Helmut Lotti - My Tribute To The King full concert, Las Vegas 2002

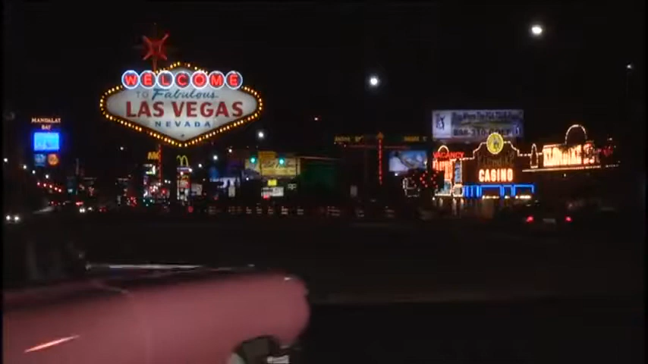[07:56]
Las Vegas, Nevada. The shifting desert sand of the surrounding no man's land explodes at lightning speed.